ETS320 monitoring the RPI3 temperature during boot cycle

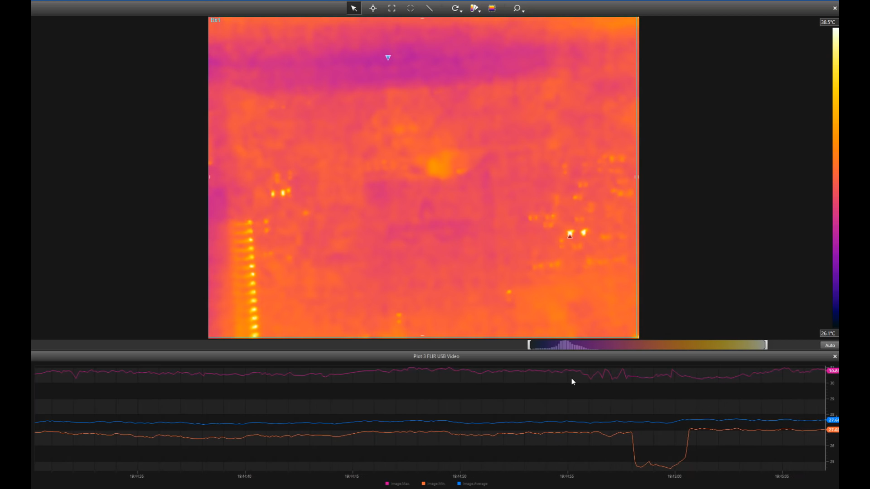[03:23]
the shiny strip here is just the pins reflecting off some of the heat in the room so just ignore that anyway let's power this up again and we'll see what the CPU itself does going on now
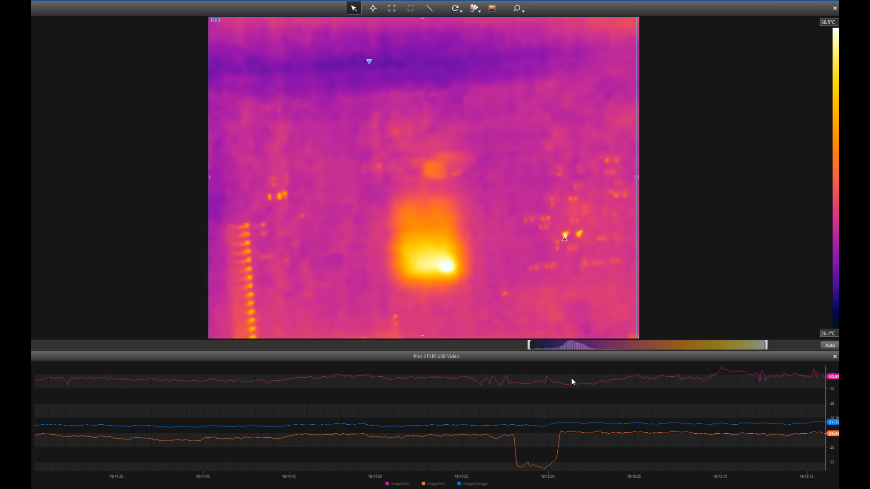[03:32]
you can see you that quite interesting temperature rising rapidly on the CPU there I don't know if I can focus a little better or not power it up we're at 39 degrees now
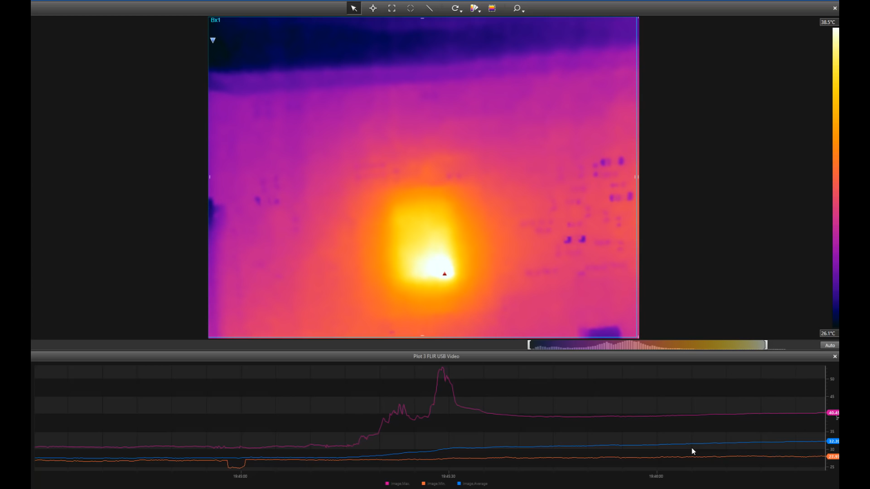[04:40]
about 32 degrees which is quite cool now this is not doing anything of course so it's no surprising it doesn't have any heat beyond just a base level being generated you can see there's a little cool hot spot down in the corner here you'd love to get a hold of the actual image map of the die see what
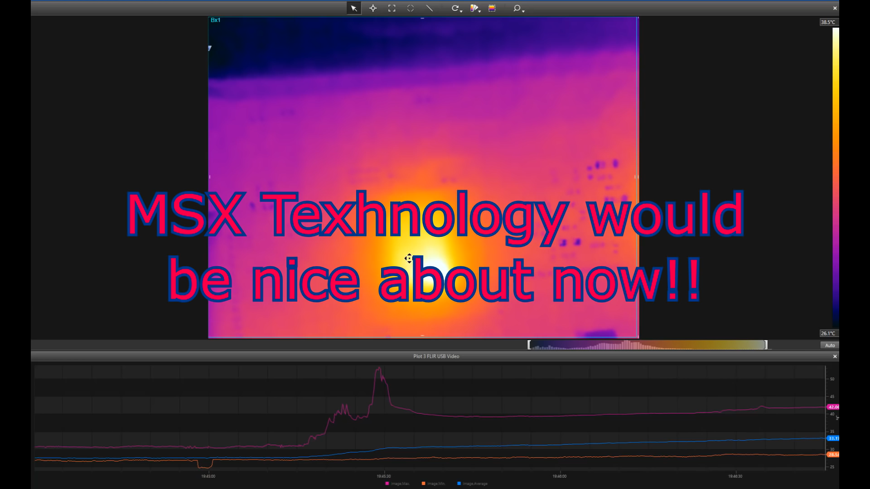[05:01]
pieces are heating and cooling but nevertheless we have what we have all right let's just have a little wander around
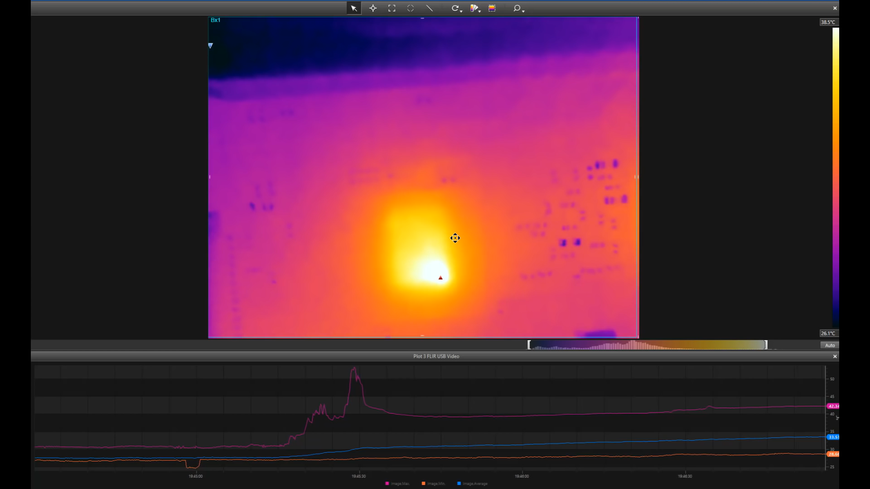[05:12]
the board just because we can so we'll go down here this is the power
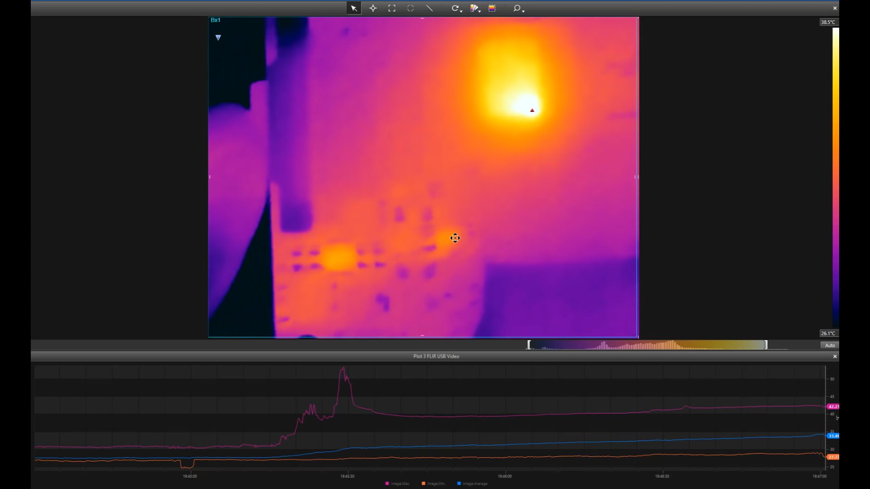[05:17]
supply section you can see there my finger being relatively cool now
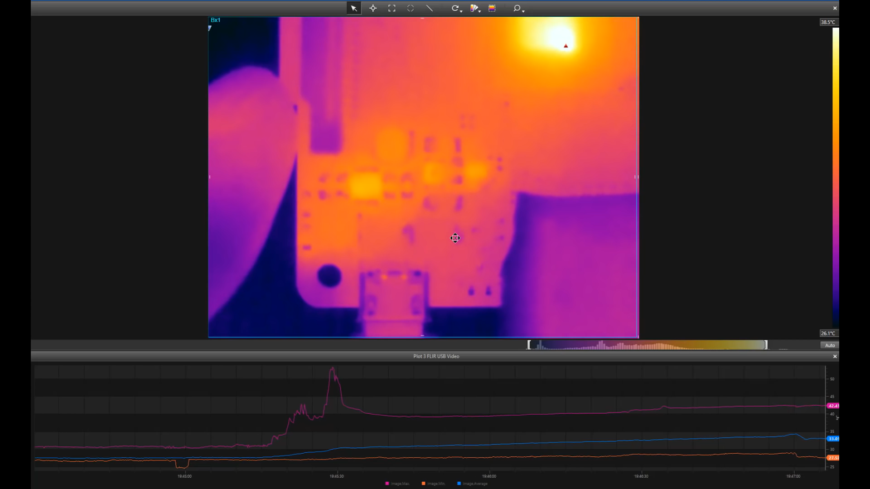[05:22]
so you can see the power supply is not getting very hot at all which is good that's the CPU and here's the ethernet controller of course that's getting quite warm everything else is staying relatively cool if I want to keep this video really really small I just wanted to show you that these things don't get too hot when they're not too busy of course you can drive them very very high if you want to and I wanted to just
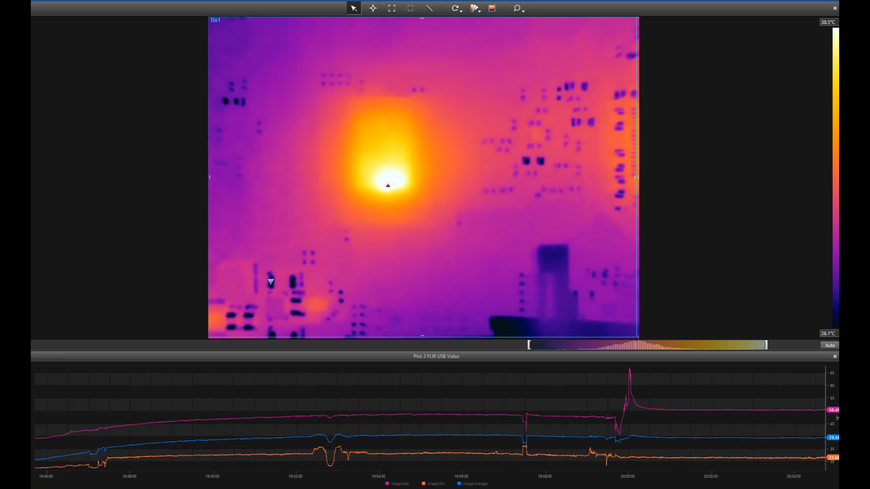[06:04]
show you the profile as it is powering up so this is going to be a pie being rebooted from the console let's go so I'm not going to stress test the raspy pie under the camera for this video I will do another one one when I can tell you all about the camera but for now I'm just going to fire up a few applications on the raspberry pie so you should be able to see some various areas of the CPU lighting
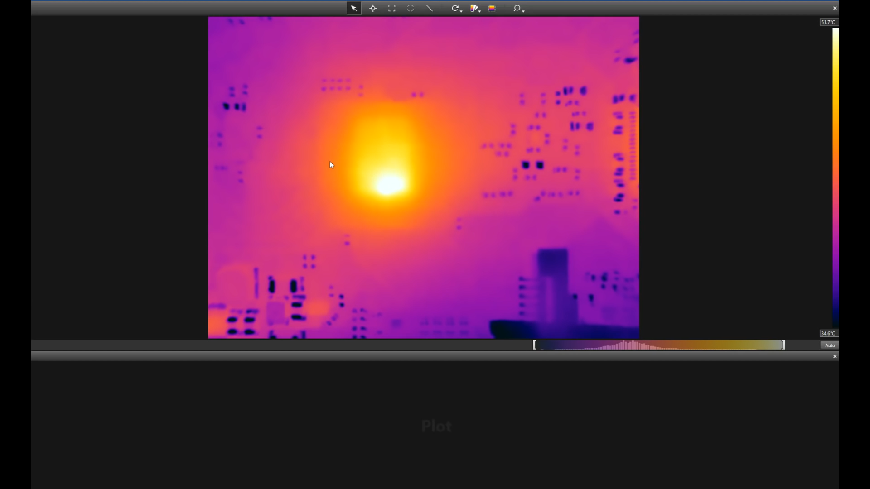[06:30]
up depending on what I tell it to do okay this is showing the processor in pretty much idle the utilization on the pie itself is only showing sort of zero percent most of the time and just jumping up to one or nine at max for anything else so I'm going to do is fire up maybe a YouTube video or something and see if we can get this all right because you're already there as I'm making it busy it's jumping around in the CPU course here
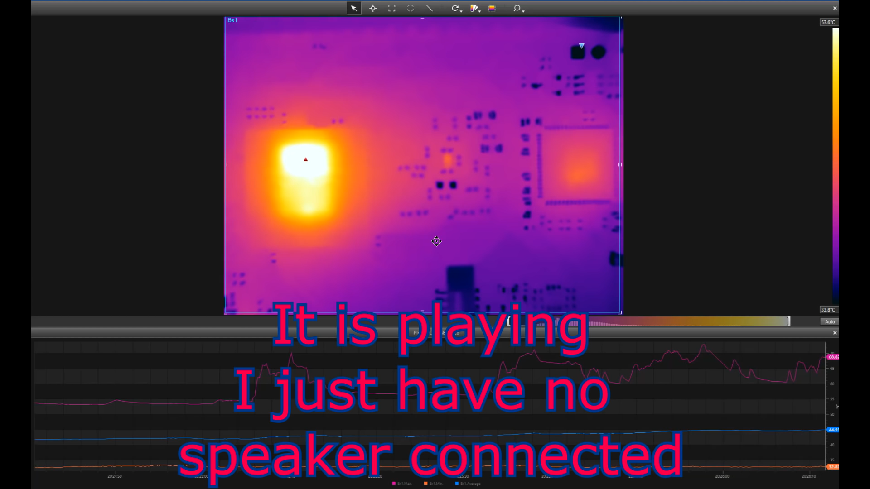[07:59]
let's make it full screen so you can see now that top half the CPU is lighten up like a Christmas tree that's probably the GPU side of things
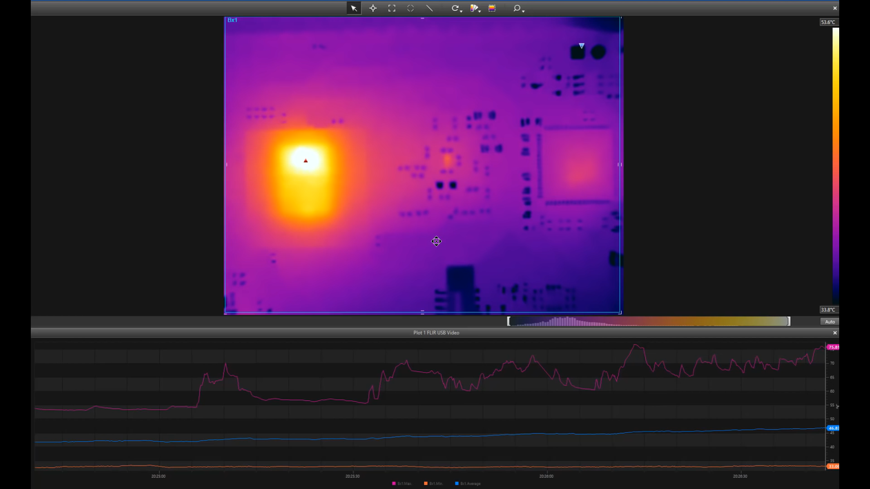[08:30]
let's just stop this and see if it settles down again now you can see it's now dropped right down again and gone back to the bottom so that's very cool anyway I don't want to waste any more time with this at the moment I just wanted to give you a kind of teaser as to something we're going to be having a look at next week I think you'll agree that it's kind of cool to be able to look at a circuit board in such deep thermal detail and see what's going on with it great for diagnostics and things like that
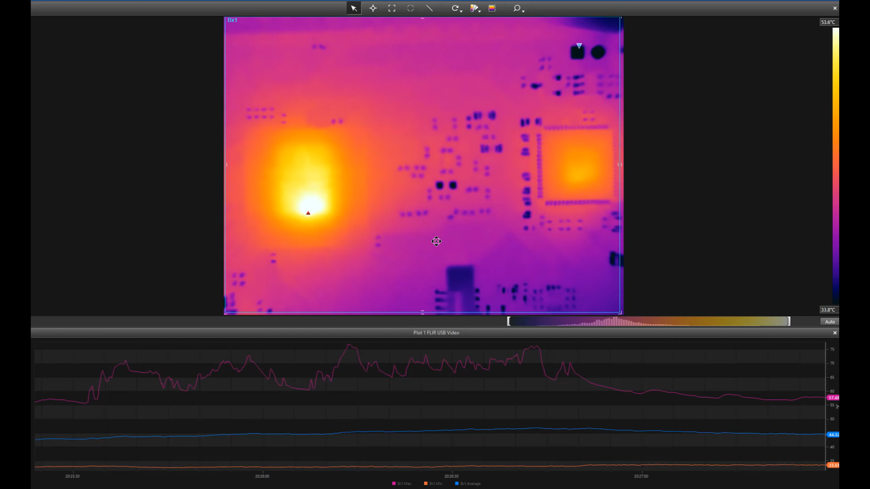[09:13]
anyway hope you like that as I said this is a Raspberry Pi model 3 that we're playing with here so I'll see you in the next one bye bye bye